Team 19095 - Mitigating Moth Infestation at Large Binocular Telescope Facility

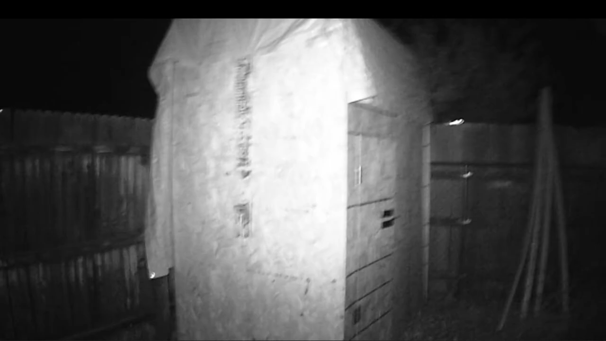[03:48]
You can see it was very quickly constructed, needed to be just enough space to hang up the moths and have a small table for the testing area.
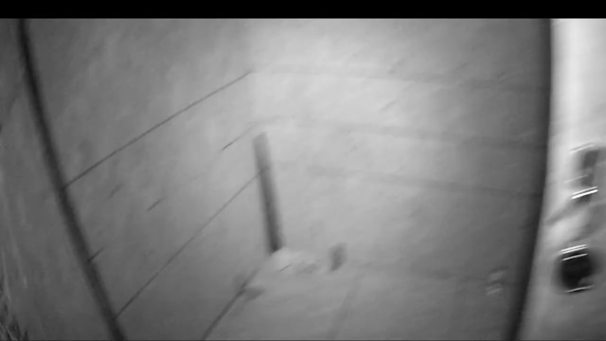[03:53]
This was shot on our night vision camera that we were using to record the test,
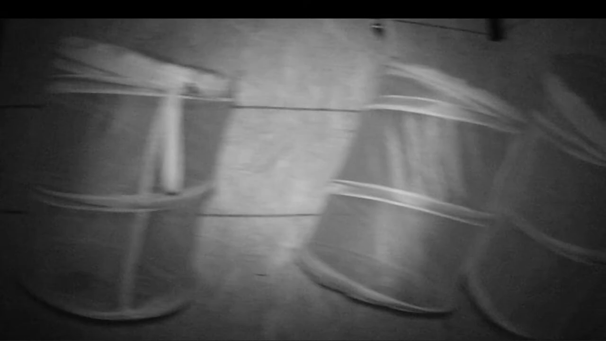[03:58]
so you can see how it was possible to see there in the dark.